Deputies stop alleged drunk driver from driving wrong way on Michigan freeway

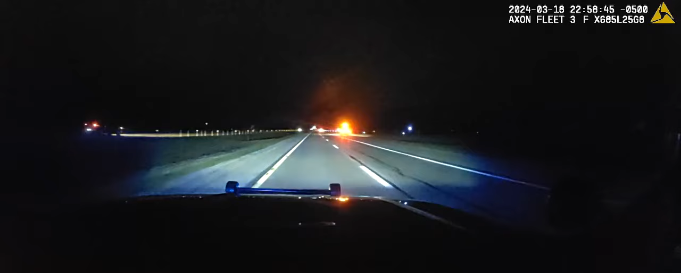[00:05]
Show him he's trying to catch up to it. Question 1, you can show me I'm at with him. Got him a home death dog with him. I'll take the permit, he said he was a home death with you. Yeah, they're on the southbound, I'm going home. Okay.